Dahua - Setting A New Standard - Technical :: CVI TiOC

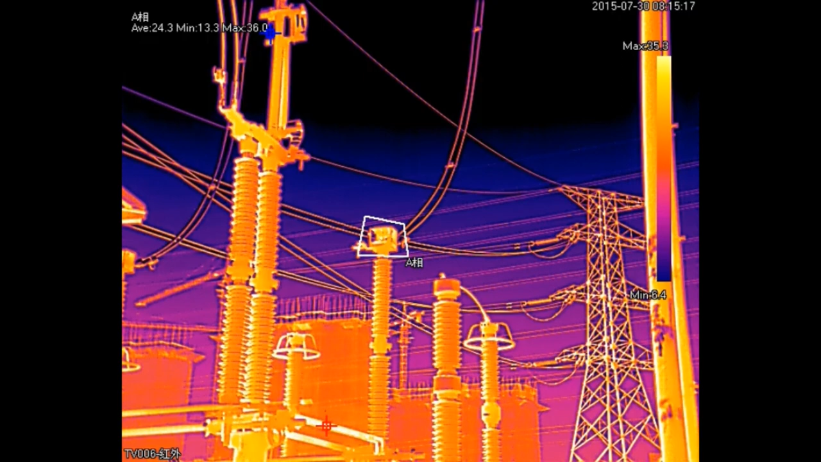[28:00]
Look at those hotspots. We've in fact actually targeted specific hotspots on specific presets. And then of course it's actually telling us the raw temperature of these electrical devices.
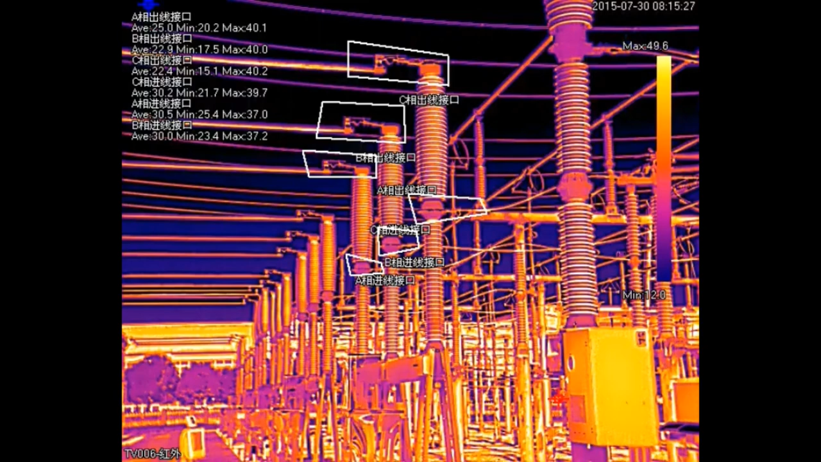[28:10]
In the event that one of them is outside of the temperature threshold, the alarm will fire. Look at that, that's brilliant. And then of course it will just go on all day doing that.
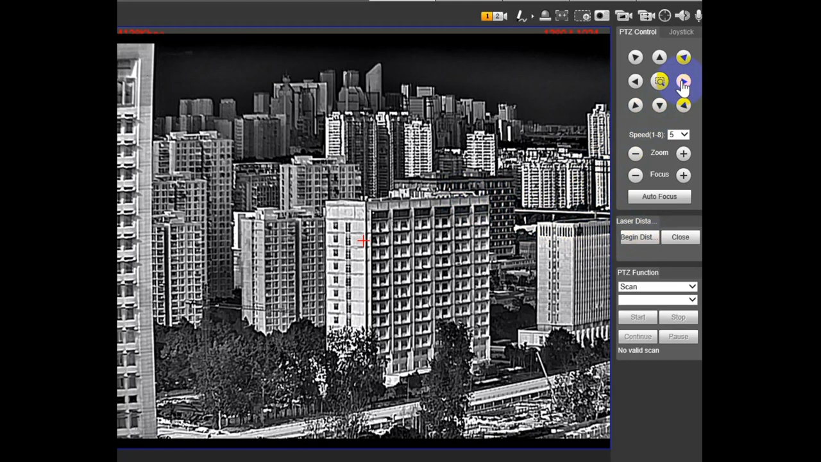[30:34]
So of course, like he's laser targeted that building. And of course, it's going to generate on the OSD a approximation guesstimation. So that one was 875 meters. Look at the depth of this thermal view. You can see all of the detail. 2,280 meters.
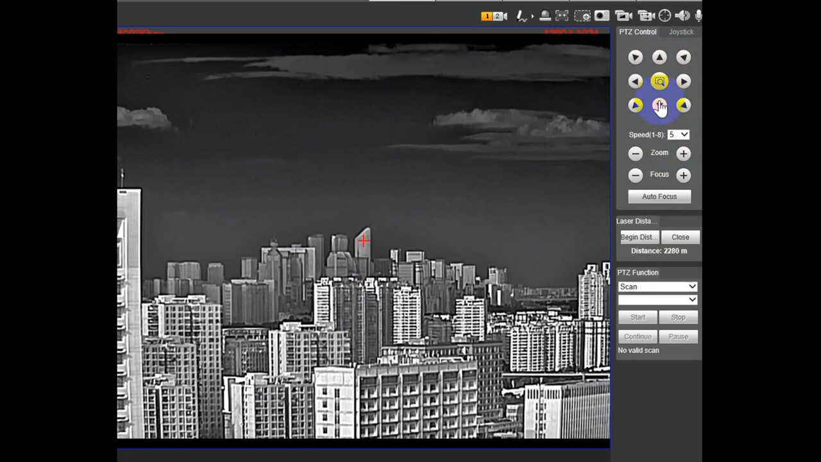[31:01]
Okay, targeting that building. 7,245 meters. That is a brilliant.